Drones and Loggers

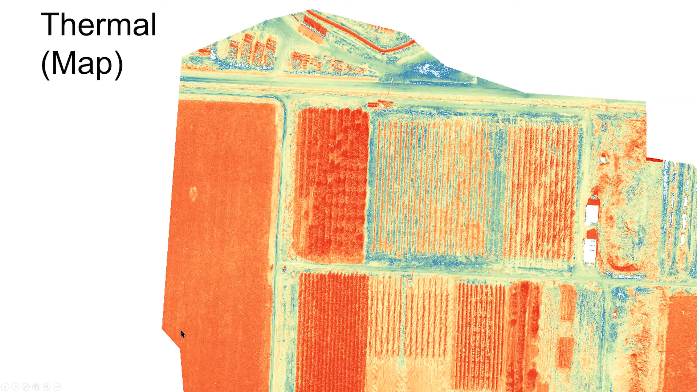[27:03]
could be some dark rocks you know these are obviously rooftops i'm not sure what's going on here but so this would be a good way to perhaps look for uh soil soil moisture and then here's a i'm not sure this video is going to work let's just see what happens so this is a thermal video of some deer and i'm just going to be patient because sometimes it takes it
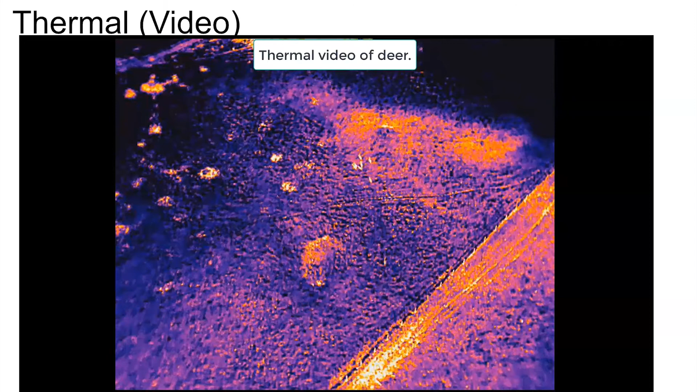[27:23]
a few seconds there we go so here's the forest again um and this is early morning so you can tell this is you know the brighter the color
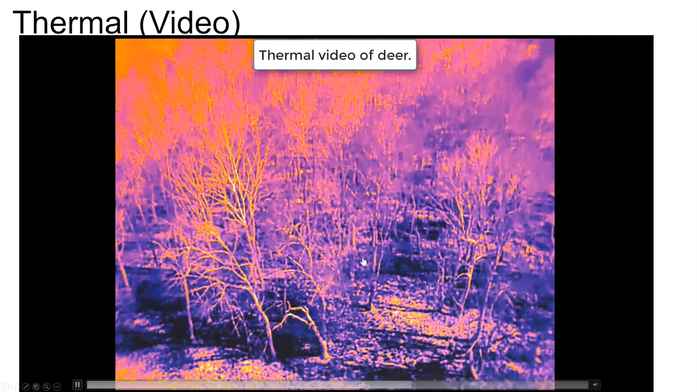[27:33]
that the hotter it is the warmer it is so we can see you know there's probably
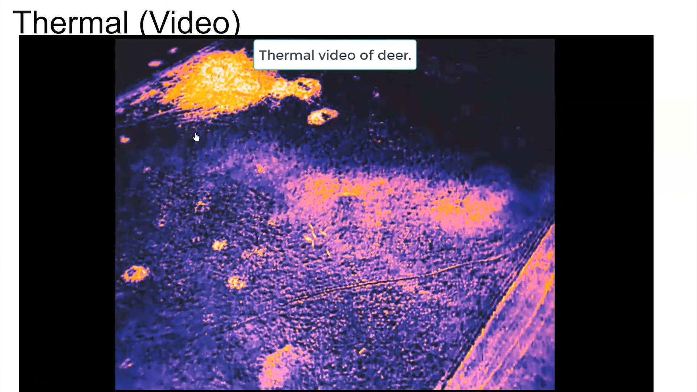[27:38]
exposed soil here it's also exposed soil here there are some deer running across the field um and what we found with the thermal imagery you know as i mentioned that the resolution the ground resolution is coarser because it's that longer wavelength um but it just works it doesn't work great in the summer you know because the air is already warm so it's good to get out there and use it on a cooler there as if you're looking for him
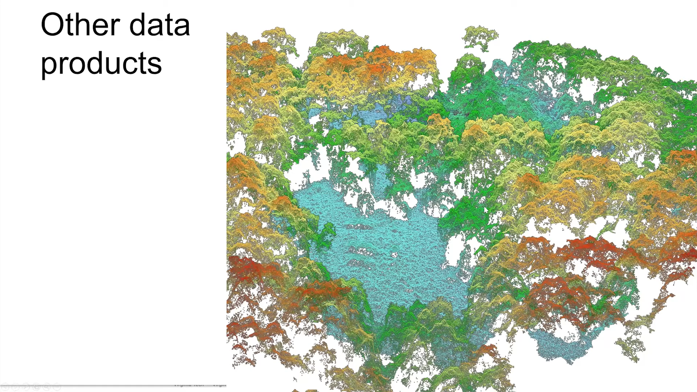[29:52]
so in this example the higher trees are red you know a little bit lower orange a little bit lower or yellowish and then we're down to green and then finally you get down to the to the the grasses and they're kind of this teal color so all right
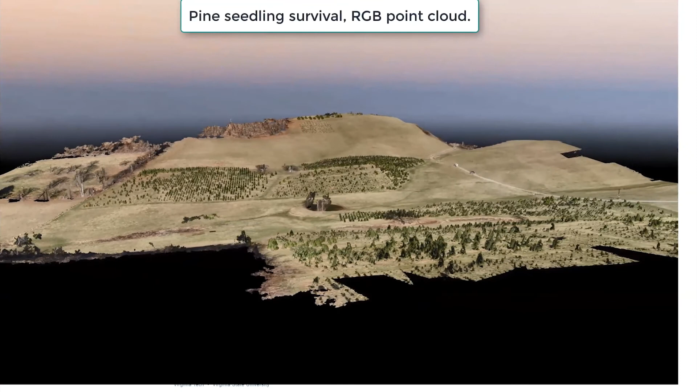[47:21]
you know this was a student that did everything right except the labeling um so this just shows you it was they were looking at survival rates of c-doings and you know honestly they this is kind of a pullback model but this is so this
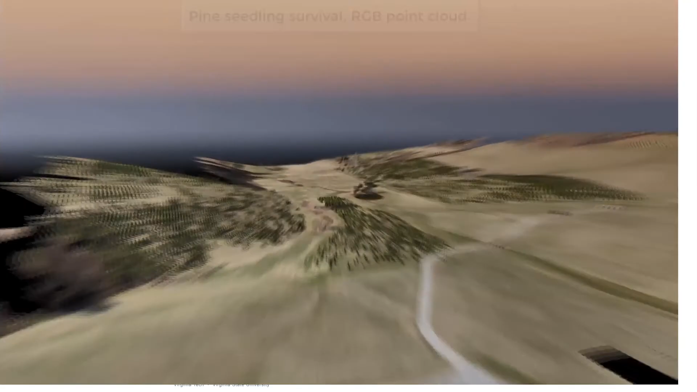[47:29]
is not a video that was actually
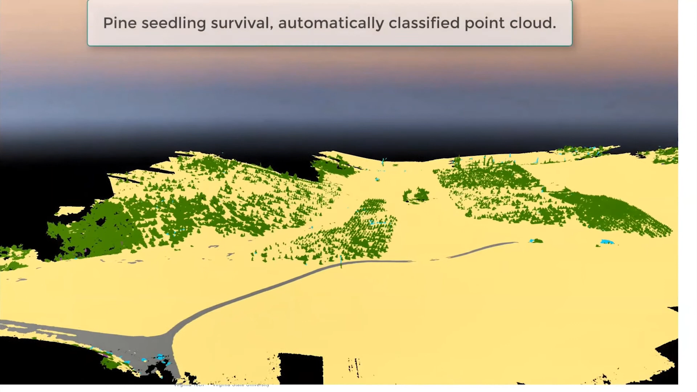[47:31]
an image mosaic so we took digital images stitched them together and then we put that over a surface model and did a fly through
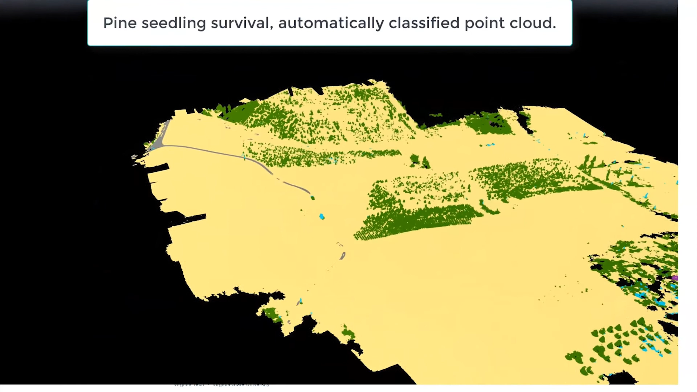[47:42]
and now we've classified everything so you know obviously the trees are green and the grass is yellow and you know we could use artificial
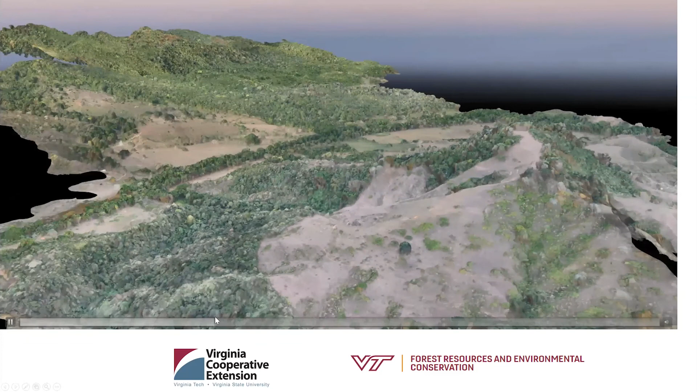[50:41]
panama what we are looking for and let's see so there we go what we were looking for was to see if uh people were you
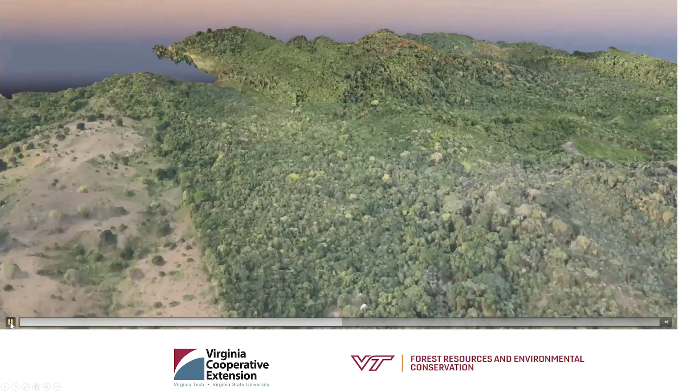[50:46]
know poaching wood on a large scale or if they were encroaching onto this conservation land which is happening so there's a farmer here he owns a track like nobody's supposed to be cutting down or or
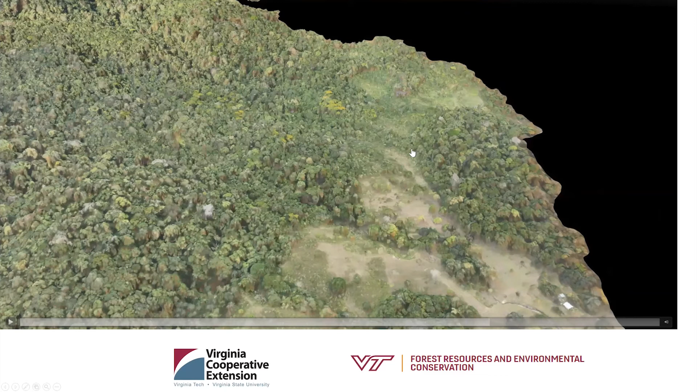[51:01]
pasture right you know having animals out to pasture over here which is clearly happening and these are in some really remote areas so